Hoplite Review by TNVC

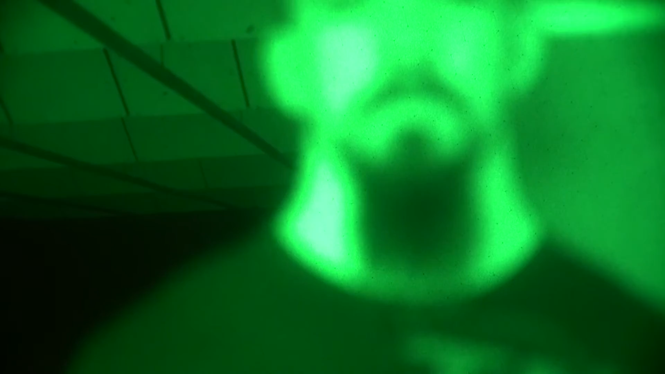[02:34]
that's really the only identifying feature you can see at this distance.
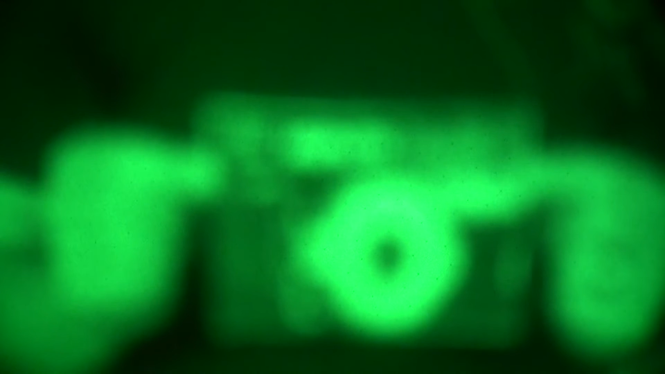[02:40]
He's also holding the packaging for the Hoplite which is quite out of focus. So if I needed to read something up close or let's say that Eric was a prisoner I needed to take into custody or handle in this
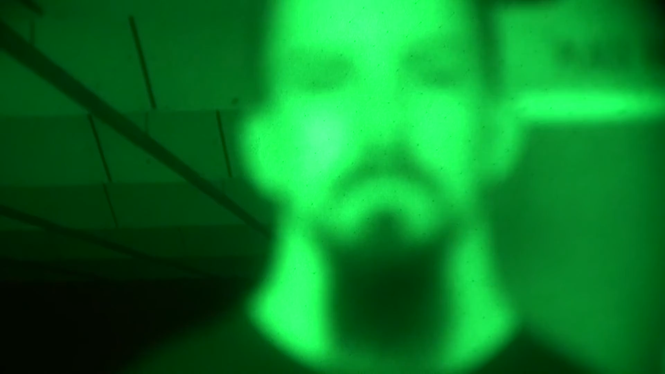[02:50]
situation I would kind of be out of luck here. I'd need to actually go ahead and refocus the PVS-14 up front but of course that would mean I would lose infinity focus and limit my situational awareness.
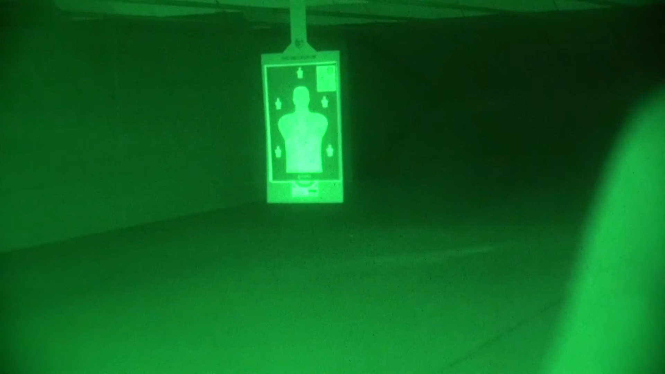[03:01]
So now we're going to engage the Hoplite and as you can see the target at infinity focus further away is still completely in focus but when I move over to Eric
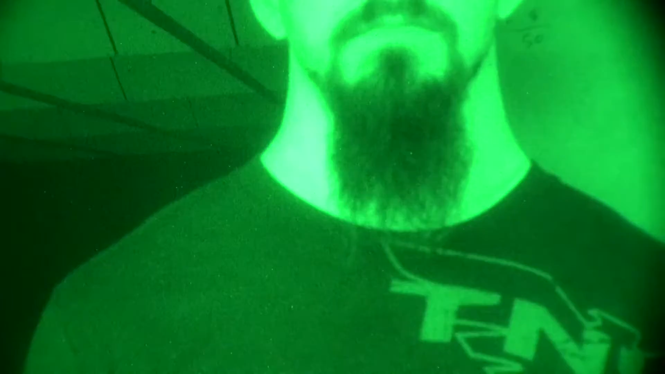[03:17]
now I can see completely facial features. I have complete identification of who I'm dealing with.
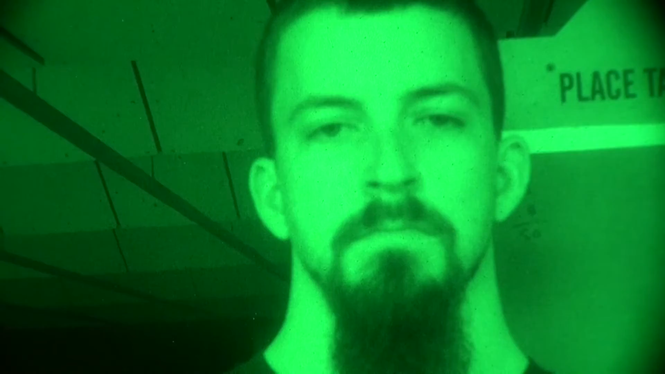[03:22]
I can pan down here and I can now see the packaging.
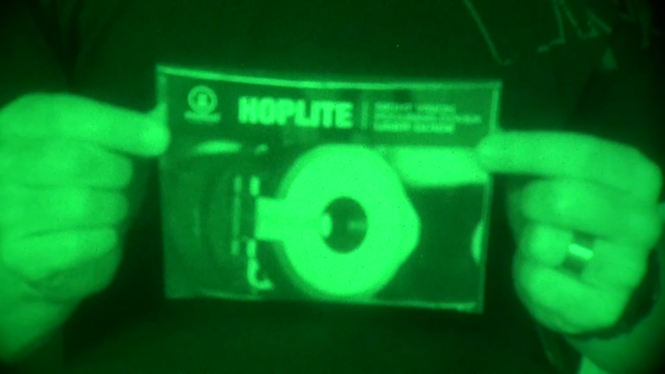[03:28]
I can start reading what's on the packaging and seeing the the pamphlet that Eric's holding.
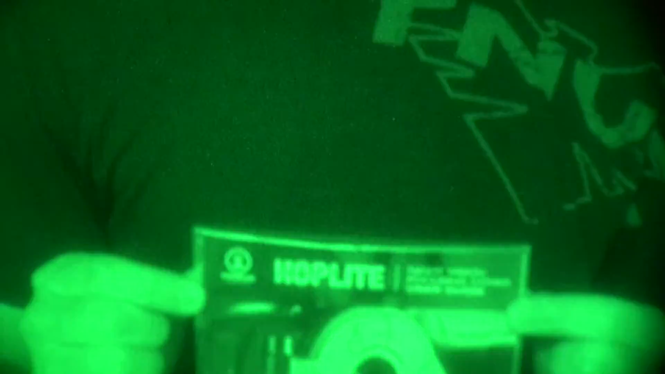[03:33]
So you can see while I've got both near focus and far focus infinity focus this is quite an advantage.
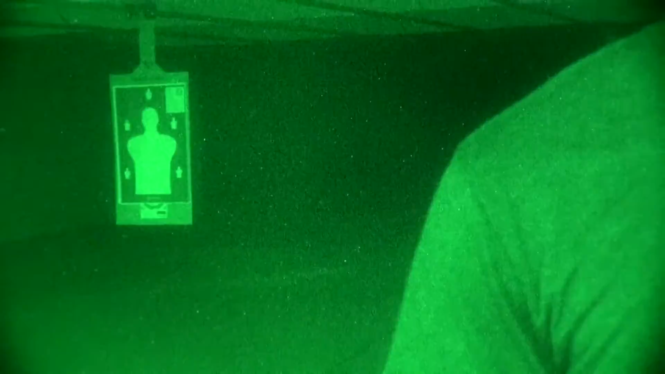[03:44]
Obviously this is something though because I am cutting the light I'm limiting the light a little bit using the aperture that it's something that you're going to want to definitely engage your IR illuminator or be in